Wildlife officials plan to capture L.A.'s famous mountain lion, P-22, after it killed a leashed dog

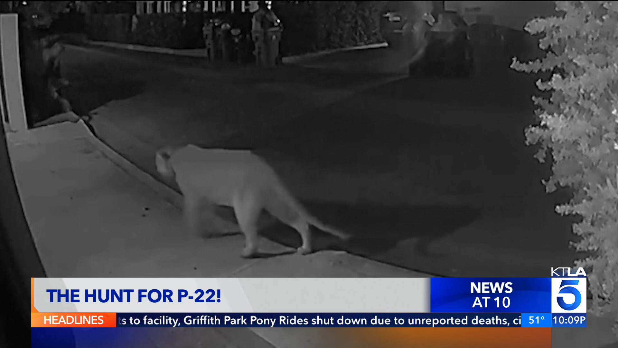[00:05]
Wildlife officials want to catch the big cat for an evaluation to see if he may be in distress.
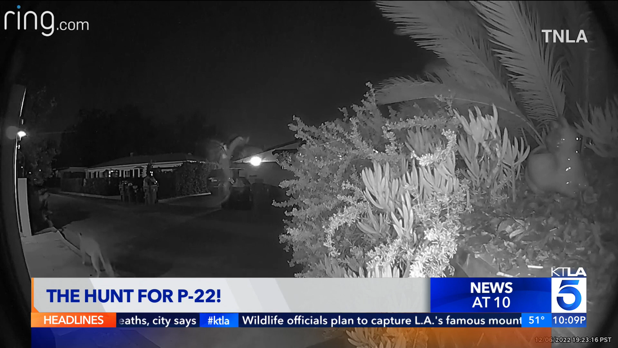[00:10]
This comes after some recent close encounters with humans and a deadly dog attack.
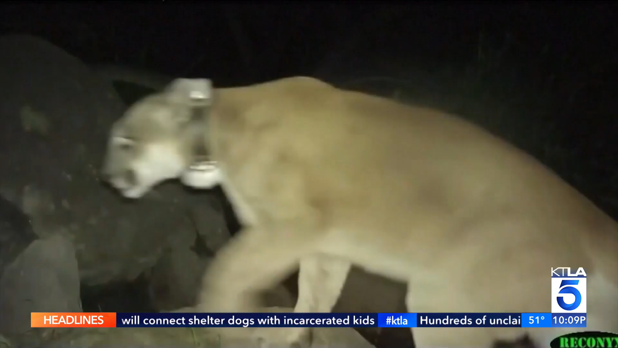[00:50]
The old puma has been venturing deeper and deeper into residential areas and directly confronting people and their pets.
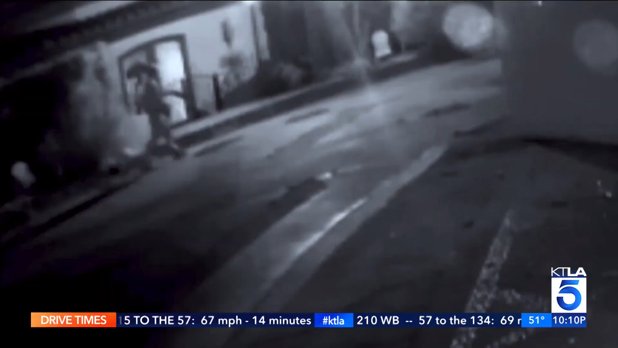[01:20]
And you may remember last month, cameras captured 22, snatching another small dog right off a leash in the same general area.